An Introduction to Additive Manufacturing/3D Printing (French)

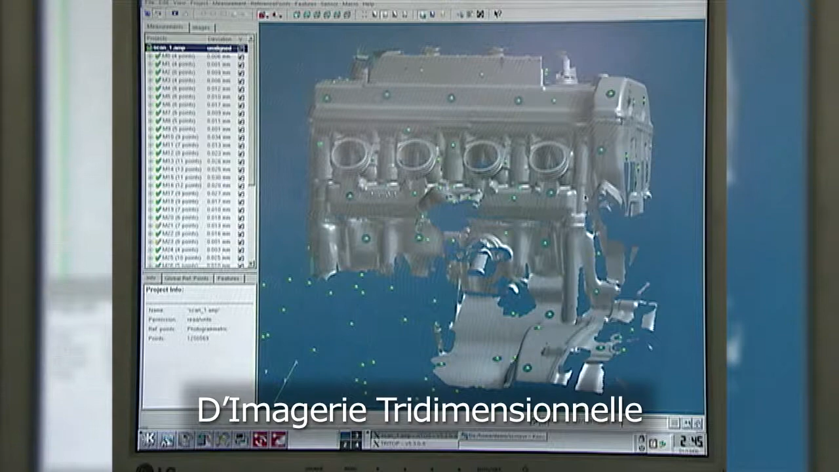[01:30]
générées par numérisation 3D ou par des appareils d'imagerie médicale.
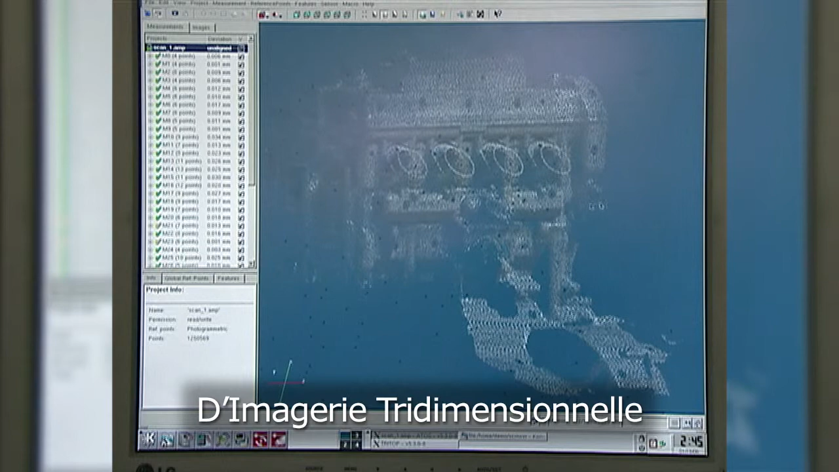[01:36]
Les matériaux utilisés dans la fabrication additive sont répartis de manière générale en liquide,